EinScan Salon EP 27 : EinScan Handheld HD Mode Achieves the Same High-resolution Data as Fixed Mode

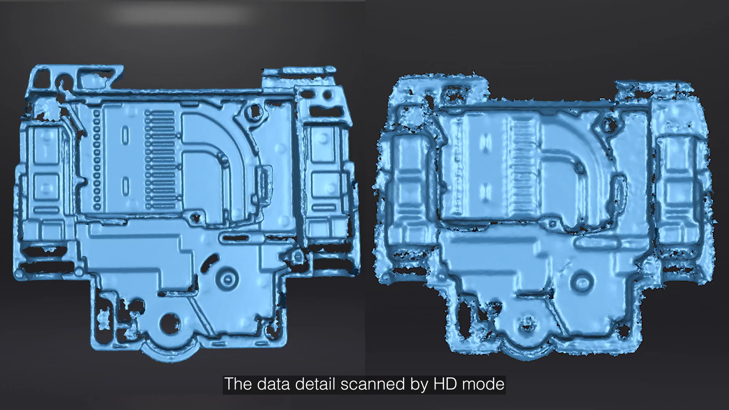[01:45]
The data detail scanned by HD Mode is much clearer and more complete.
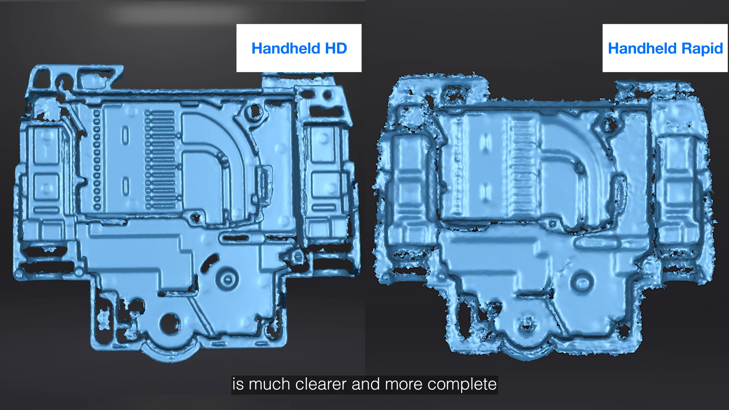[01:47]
We say that Rapid Scan Mode has faster scanning speed due to its large scanning range.
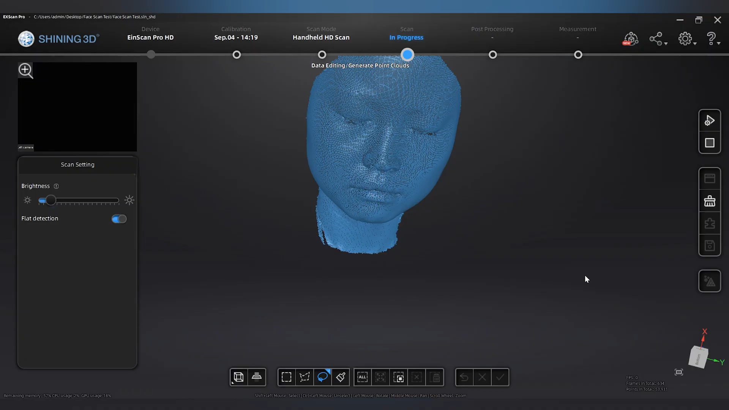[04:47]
Click optimize and generate point clouds. Click optimize and generate point clouds.
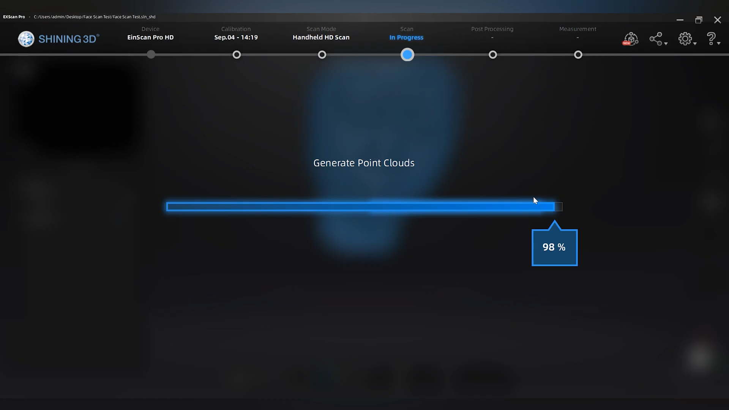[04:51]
Click optimize and generate point clouds. In the mesh settings after clicking the mesh button.
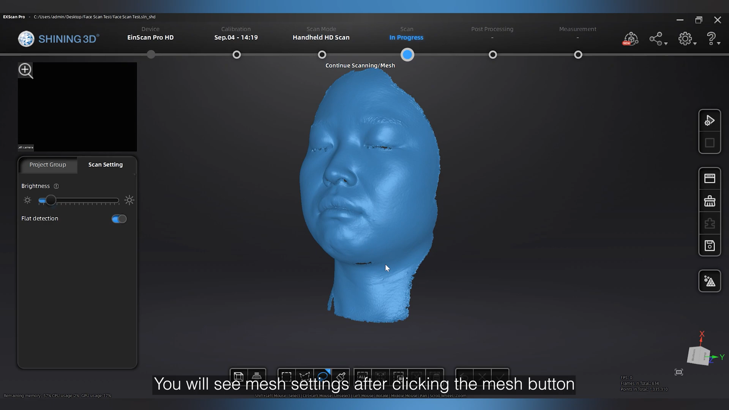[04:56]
Choose watertight on the mesh setting.
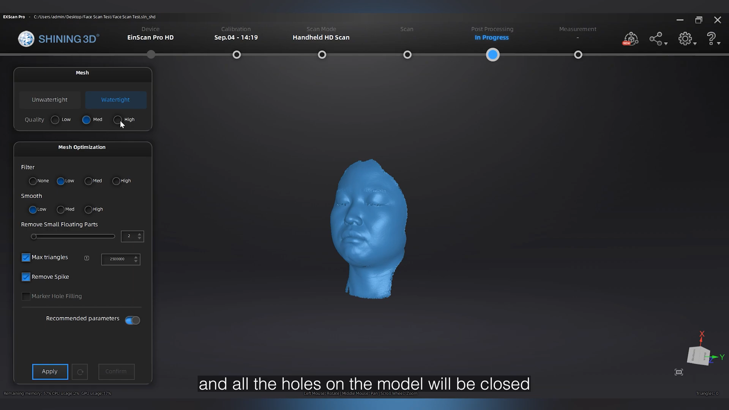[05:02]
And all the holes on the model will be closed. Turn on the recommended parameters button. The software will automatically set the parameters for you according to the point clouds you get.
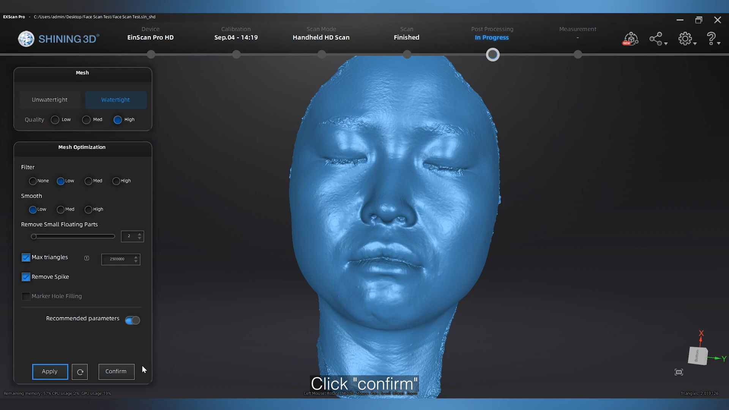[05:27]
Now click the save your scan button.